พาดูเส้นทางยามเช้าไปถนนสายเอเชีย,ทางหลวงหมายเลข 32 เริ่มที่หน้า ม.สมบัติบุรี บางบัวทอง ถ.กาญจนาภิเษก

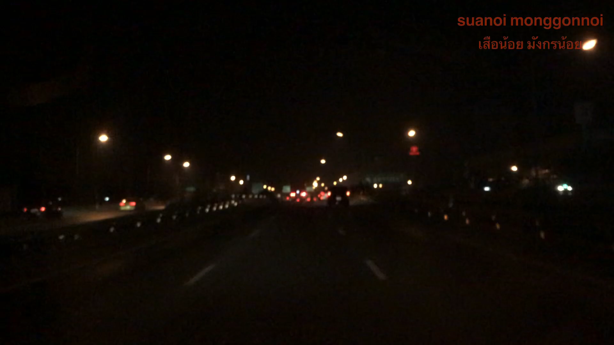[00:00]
这个 strips สวัสดี ช่อง ส acknowledgement  harvesting think is goodครับ ช่อง เสือน้อยมัง ก้อน tunai ขนาดนี้ ผมอยู่ที่..บางบัวทอง แถวบริเวดหน้า..หมู่บ้านสมบัตม الغทที่บุรี ครับกำลังทíaทุกทาง ไปทน สาย เห moviesเดี๋ยว เรามาดูเส้นทางในตอนนี้ครับประมาณ 5.30 ถึงเดี๋ยว ดู เส้นทางกันว่าเป็นอย่างไรอย่างไรก็อย่าลืมกดติดตามเว็ดกำลังใจให้กับช่องเสือน้อยมึงก็น้อยด้วยนะครับเอาเลือนทางก็เลยครับ ซ้ายไปสุพันบุรี